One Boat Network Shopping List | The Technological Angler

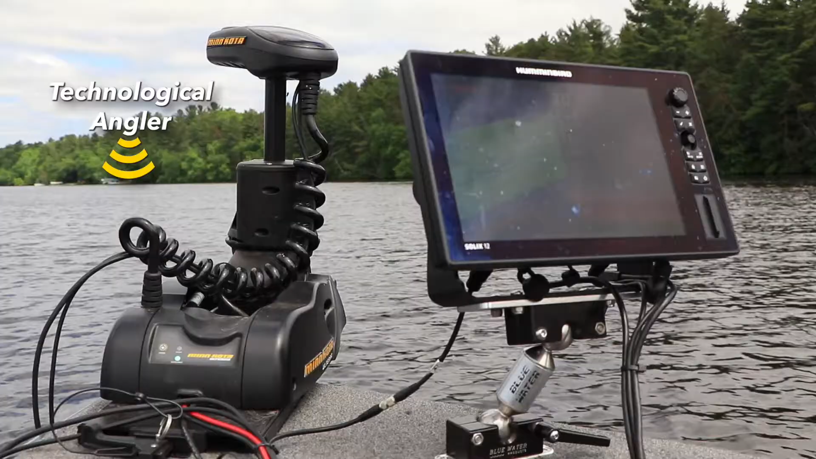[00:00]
The best way to truly unleash the power of your Humminbird Fish Finder and Minn Kota trolling motor is to allow them to work together, communicating seamlessly through the one-boat network.
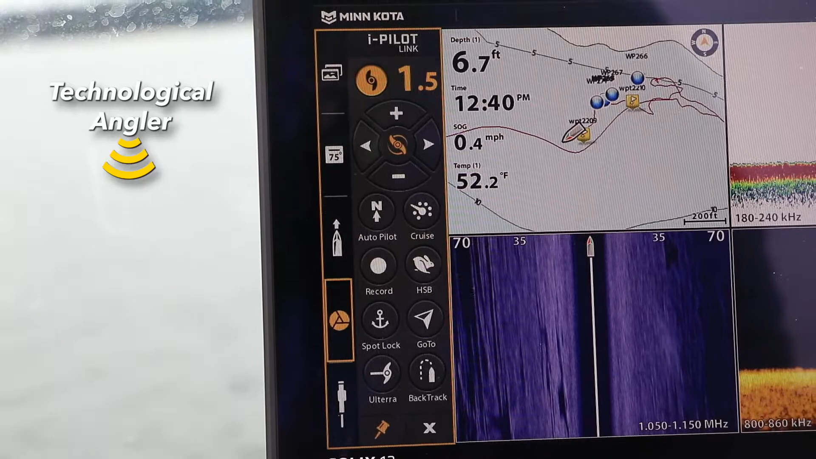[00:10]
On screen: depth 6.7 ft, water 52.2°F
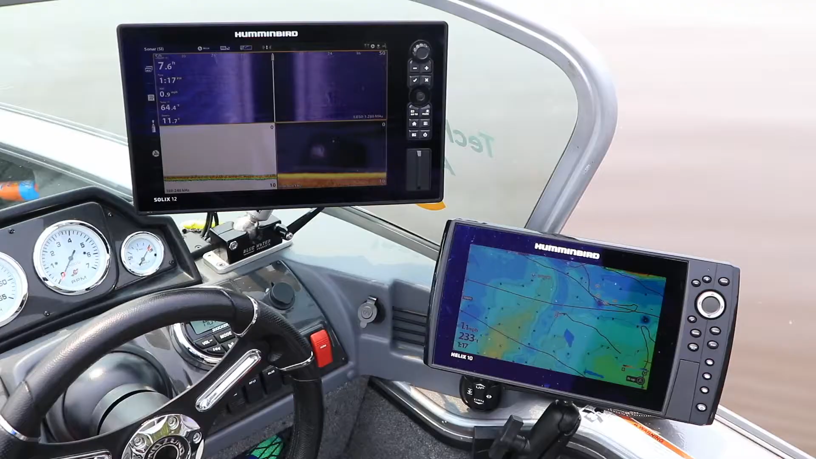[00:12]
Building a fully integrated fishing network on your boat is easy, and requires just a few simple components.
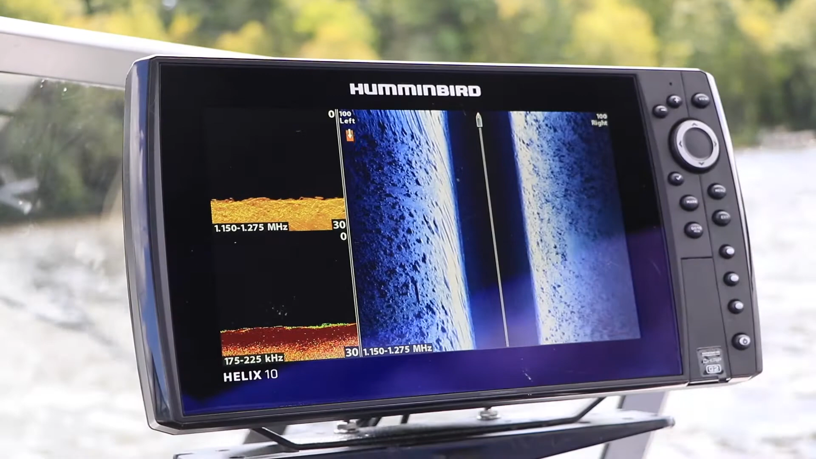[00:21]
First, let's consider a basic two-component network, where one Humminbird Fish Finder is networked to another.
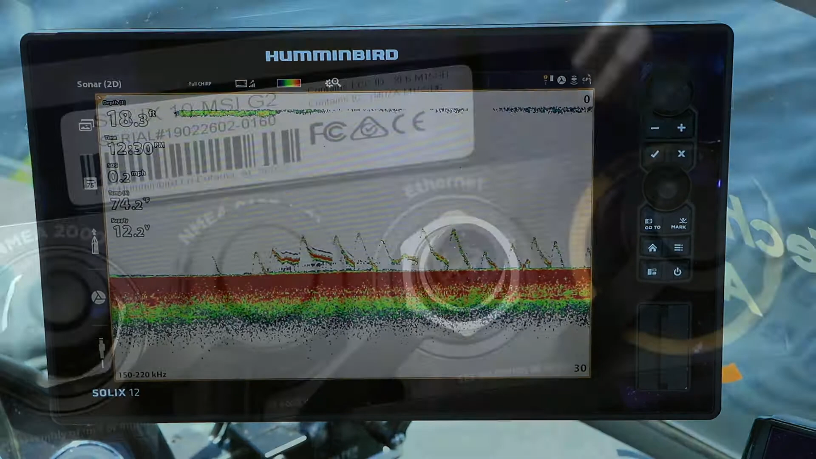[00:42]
On screen: depth 18.3 ft, speed 0.2 mph
If you are linking two Solix units, that Ethernet cable is all that you'll need, as it screws directly into the back of your Solix.
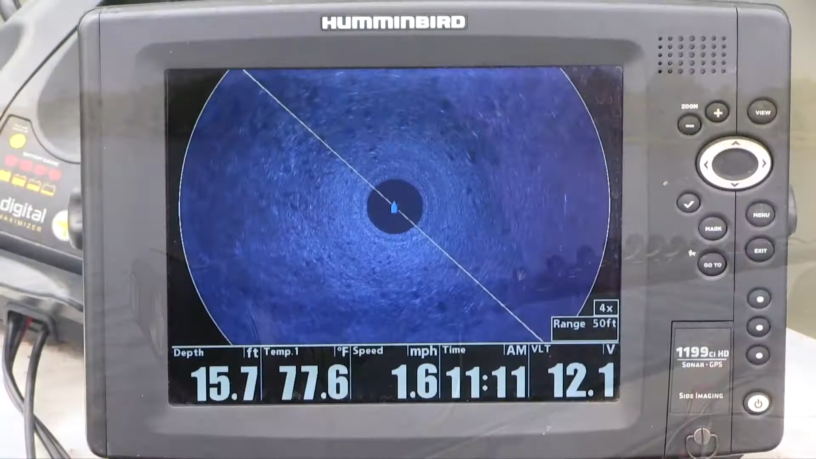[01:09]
On screen: depth 15.7 ft, water 77.6°F, speed 1.6 mph
is networked to a single Fish Finder.
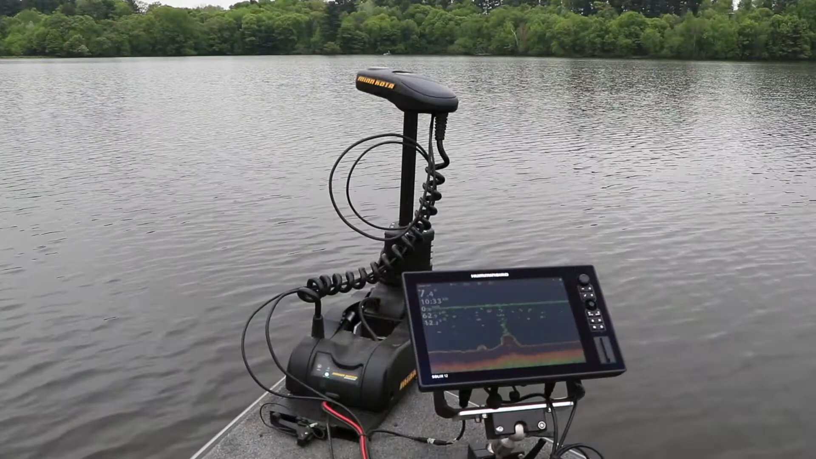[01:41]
That's five network components. Any time more than two components are to be networked, you'll need a five-port Ethernet switch.